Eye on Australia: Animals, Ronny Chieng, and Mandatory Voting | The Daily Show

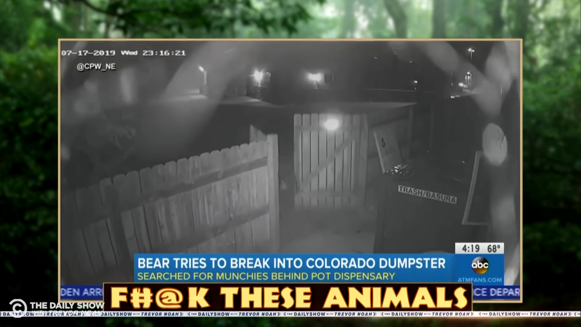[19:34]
diving ended in furry frustration it walked up to a colorado marijuana dispensary looking for some munchies the bear broke through a fence and started sniffing around it tried to get into that dumpster but the dumpster was a bear resistant container the bear decided right there to roll it down the street before eventually giving up